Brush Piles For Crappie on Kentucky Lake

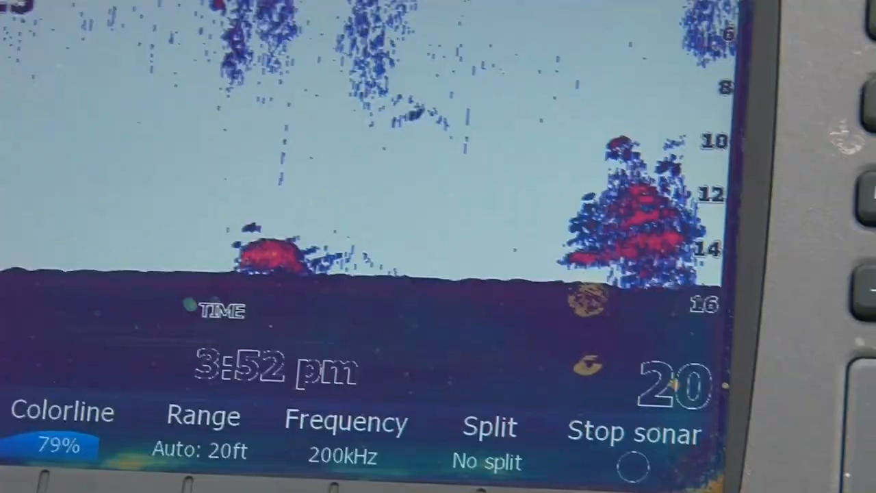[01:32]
See it blobbed on the screen, Larry? Yep.
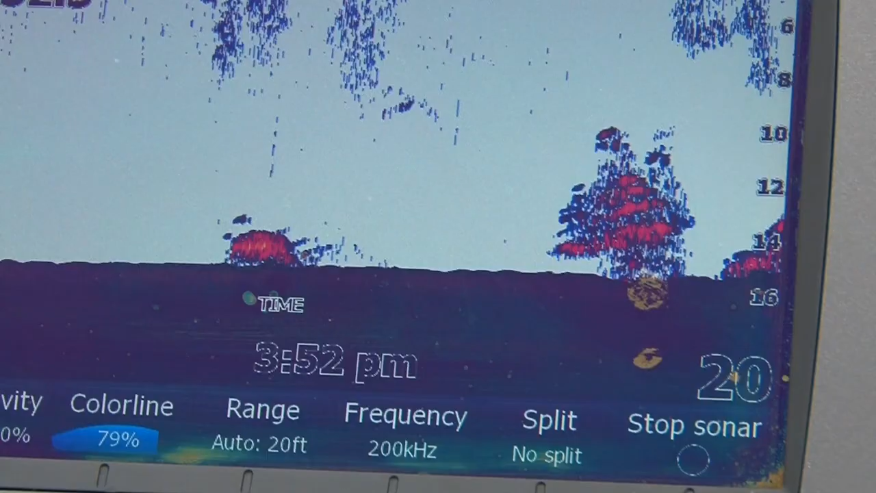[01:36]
Well, down here in Kentucky, they fish a lot of brush piles.
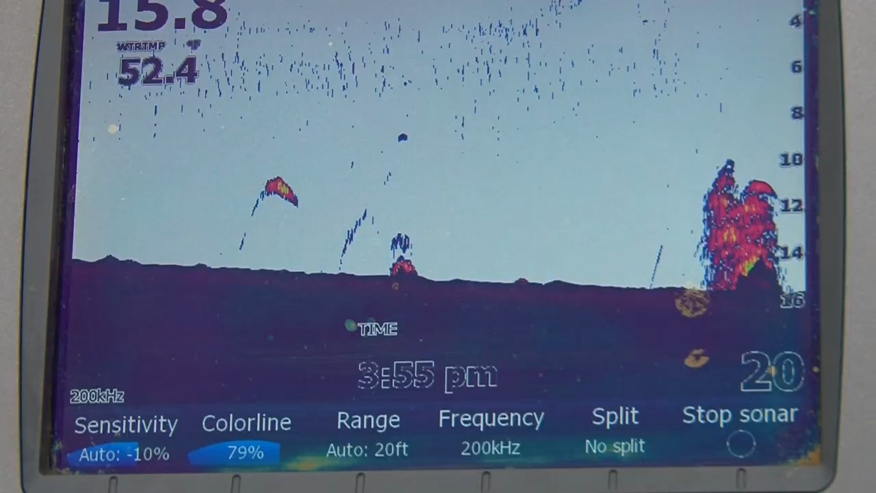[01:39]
They put them out in the winter.
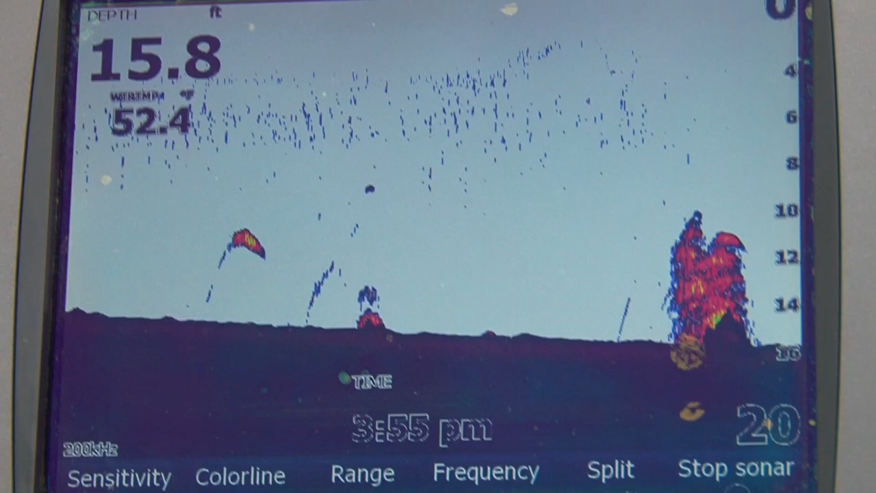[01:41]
On screen: depth 15.8 ft
What they do is they mark them on their GPS units, the Lowrance unit that you just saw. Not a lot of structure in the lake. It's just basically a flooded area.